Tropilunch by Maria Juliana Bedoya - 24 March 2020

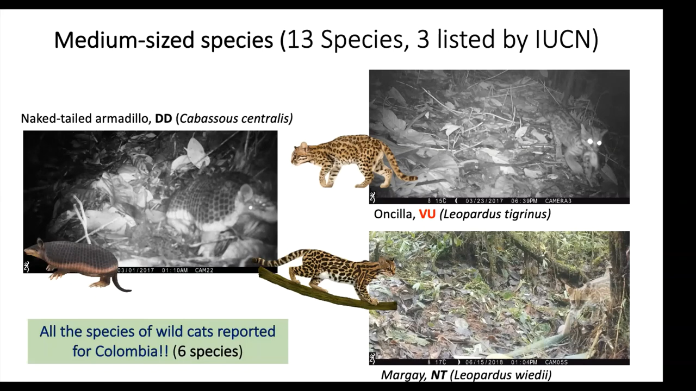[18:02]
wildcats reported for colombia so we think this is pretty amazing and we think that this landscape is really important because it's providing a support that they can hold or for a species and medium and large mammals for small species we were able also to capture species like the mountain quarry
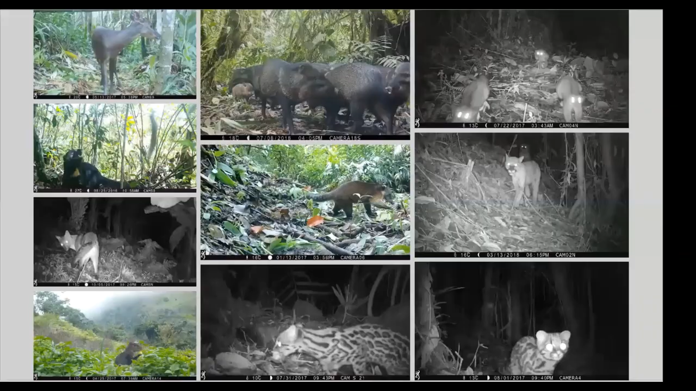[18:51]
and that is some some picture of the cool species that we found in this landscape